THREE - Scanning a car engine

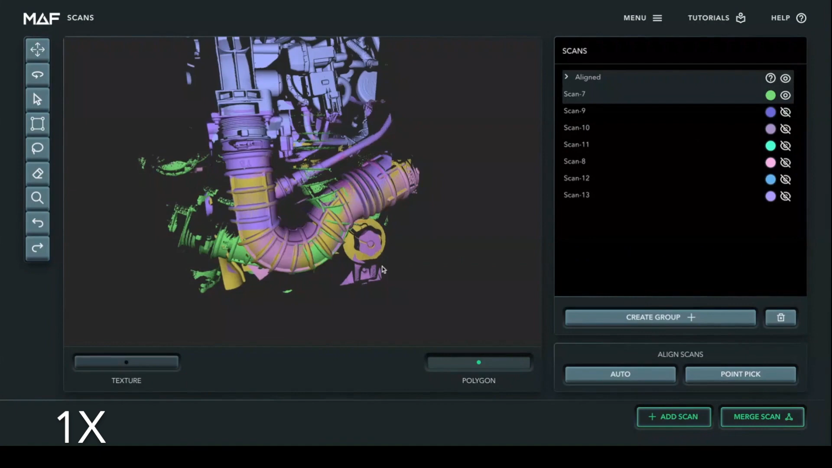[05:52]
show in real time now what what this would actually look like so these these two scans did not did not align I actually should they had a lot quite a bit of overlap but they didn't so instead I'm going to use the point
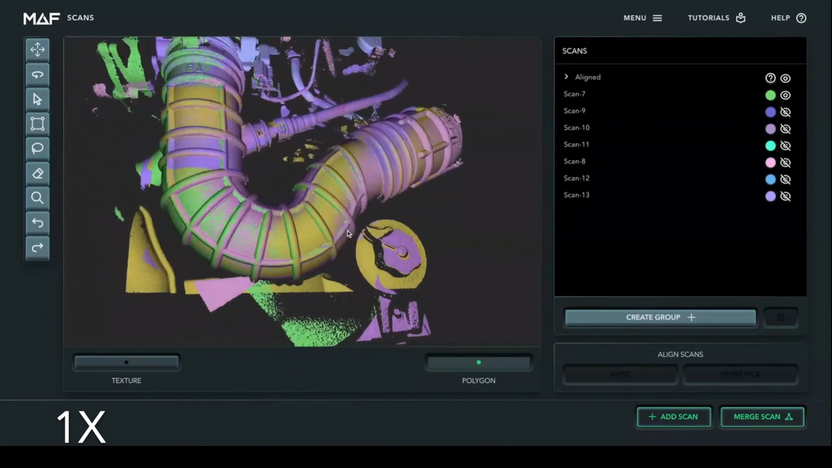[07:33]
fitting and you can see the nice blending of the colors between the two scans
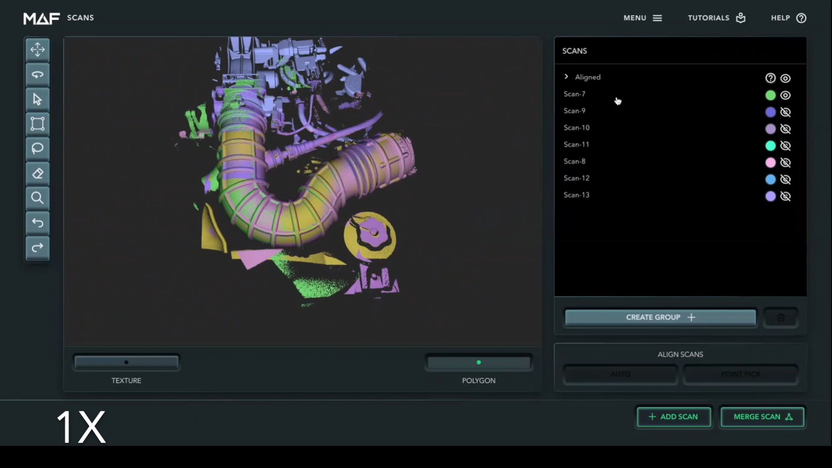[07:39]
I continue to just sort of add them to the group as I
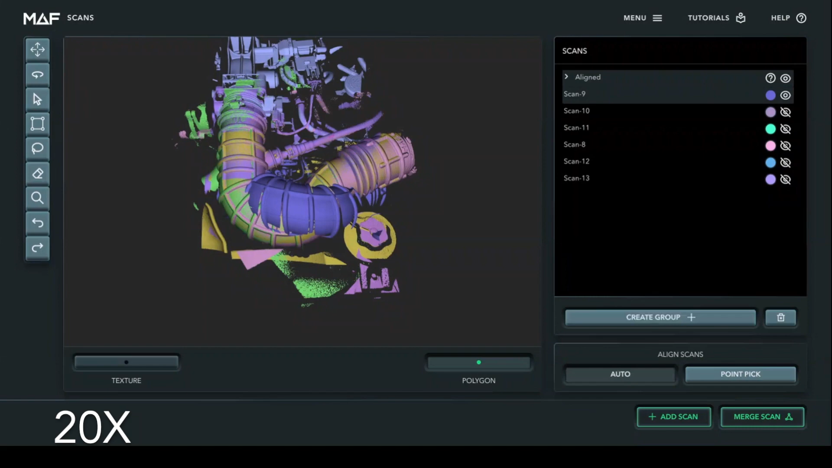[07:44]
add them to the group the the whole group it becomes my my sort of base that I aligned to and
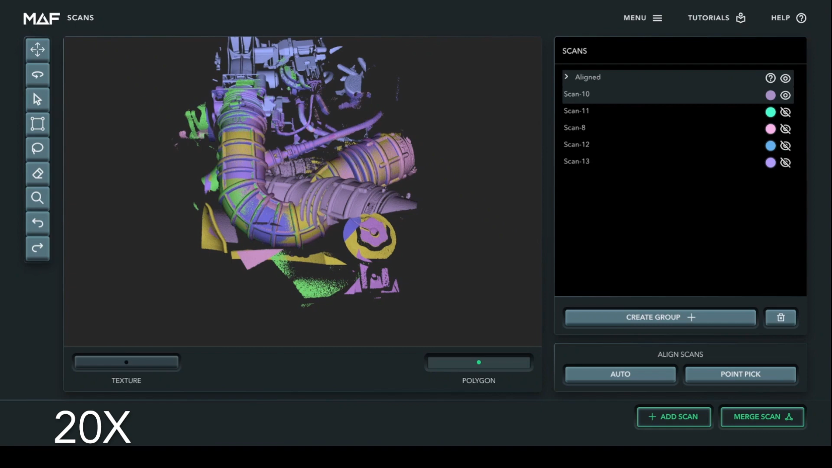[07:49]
it gives more information for additional scans to be added to so your first scans that you align you really want to pick ones that have the